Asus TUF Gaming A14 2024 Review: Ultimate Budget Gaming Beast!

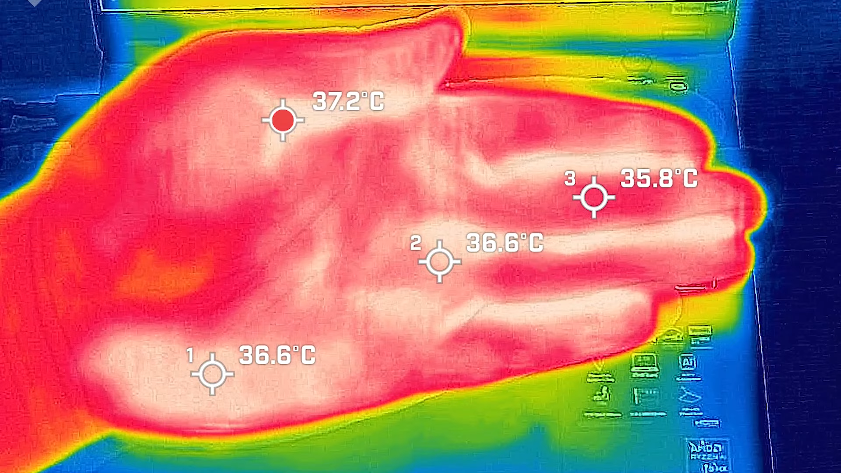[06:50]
to give you a reference point my hand was anywhere between 36 to 37 degrees celsius at this room temperature so i took my base bedroom when the computer was idle and the hottest air around the keyboard measured a maximum of 37 degrees celsius and as for the fan noise you barely heard it and measured in at 35 decibels and the average internal core temperatures was 36 degrees celsius then i put 20 load on the computer that's pretty much average use that's tasks like off expectivity work surfing web streaming video and the hottest air around the keyboard measured a maximum of 40 degrees
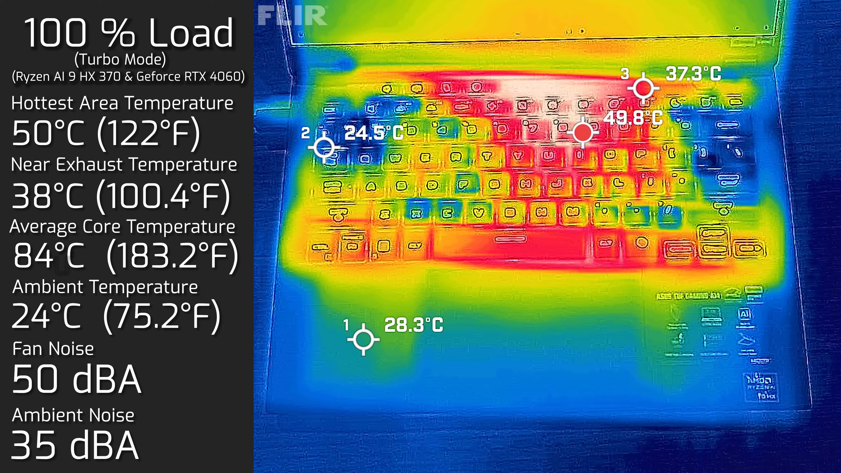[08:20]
the hottest air around the keyboard measured at a maximum of 50 degrees celsius and as for the fan noise it spun all up to a maximum of 50 decibels and the average internal core temperature was 84 degrees celsius i also measured the bottom back cover while i had it in turbo mode with 100 load and the hottest air around the back cover
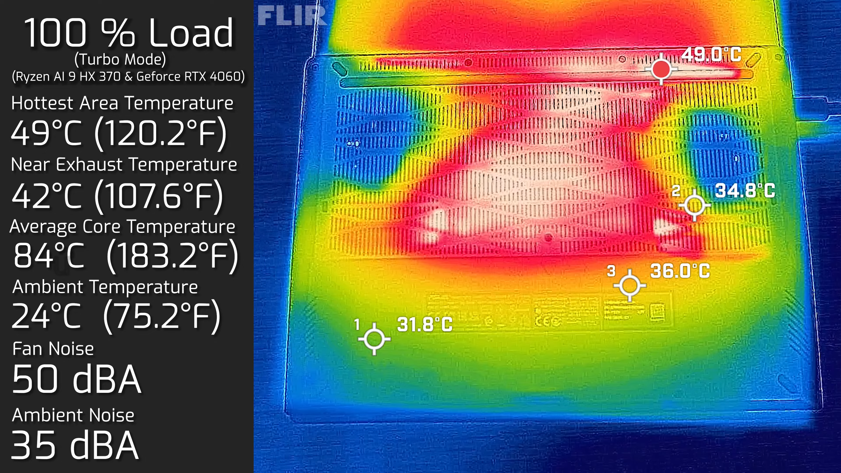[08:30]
On screen: max 49.0°C
measured a maximum of 49 degrees celsius and of course stayed at a maximum of 50 decibels interesting enough most of the heat is located near the 8 key and that's not really an area you normally touch or put your fingers around so all the area where you actually do type you actually don't feel much of the heat at all if you actually feel this laptop is actually running quite cool but definitely do not put this computer on your lap while it's on gaming mode as you still do
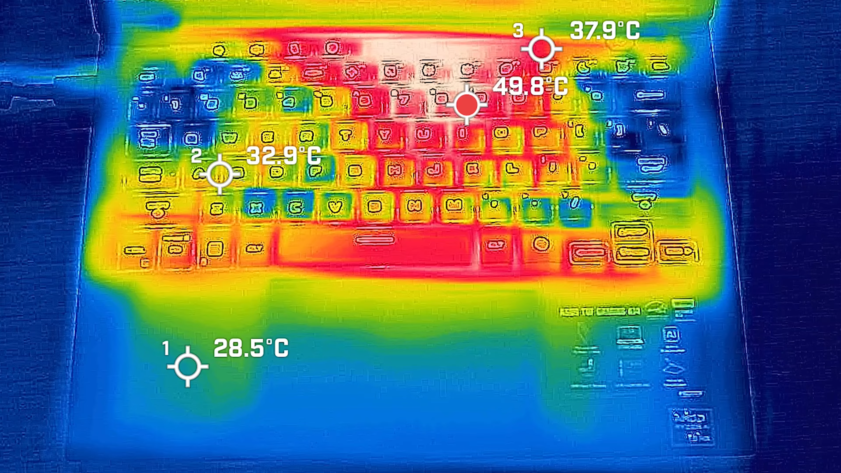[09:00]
definitely feel the heat from the bottom the a14 comes with a 73 one hour battery